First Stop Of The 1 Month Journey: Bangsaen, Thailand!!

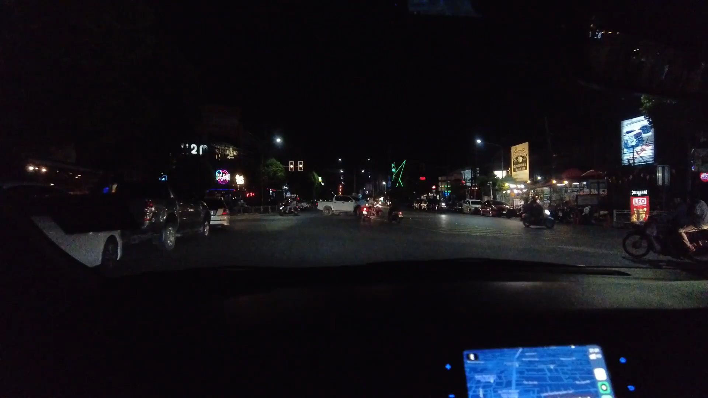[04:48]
it's too big I have to see
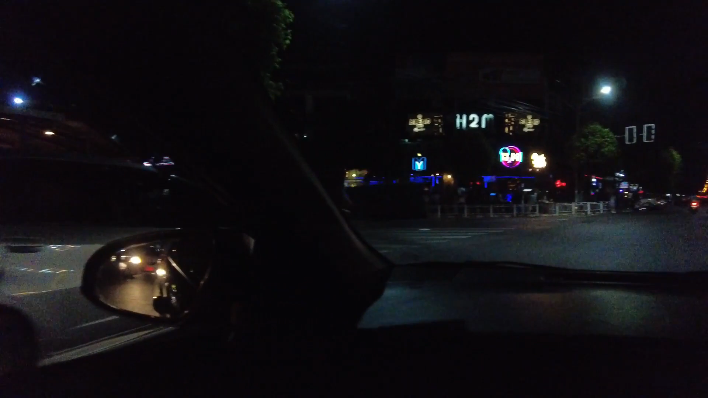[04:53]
I almost caught a crash on camera but
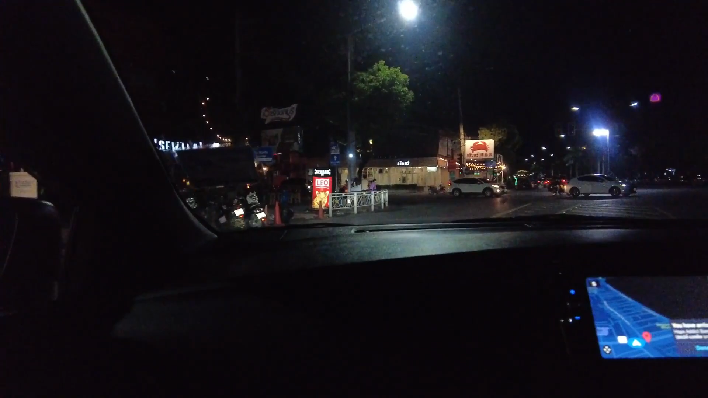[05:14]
luckily nothing happened it's fucking busy here I'm happy I'm not the one driving